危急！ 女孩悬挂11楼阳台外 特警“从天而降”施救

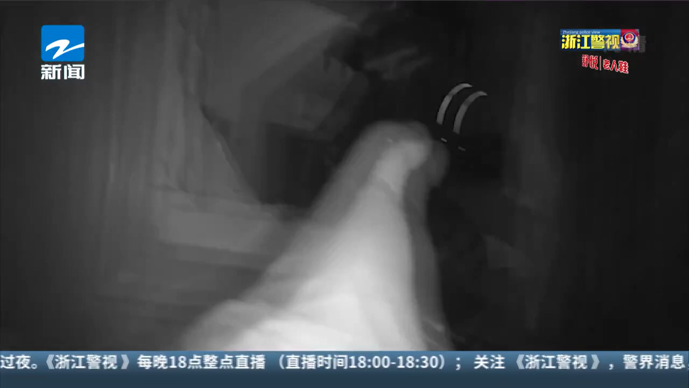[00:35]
房门被反锁用钥匙也打不开由于破门需要一定时间正在这时民
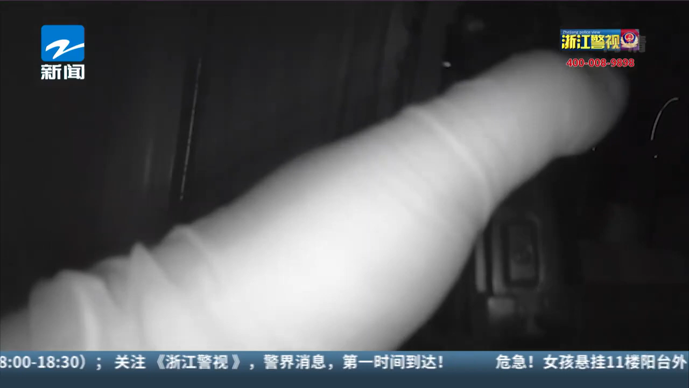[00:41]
警杨林发现有一扇外开门便带领机动队辅警冲上了十二楼打算从这边下去营救